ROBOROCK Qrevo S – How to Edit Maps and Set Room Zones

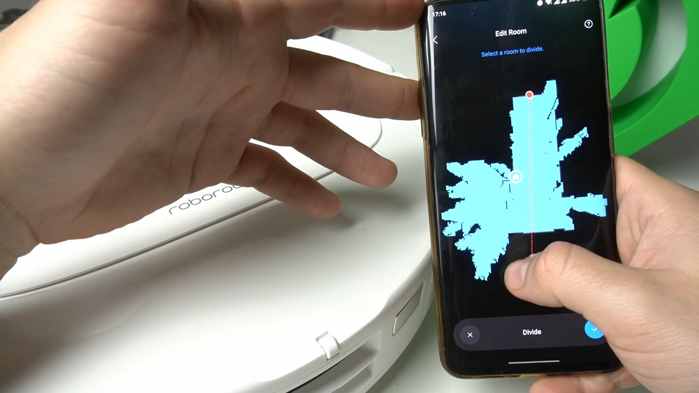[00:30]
Now place the line and you can adjust it by the swiping on the one of the end of the line.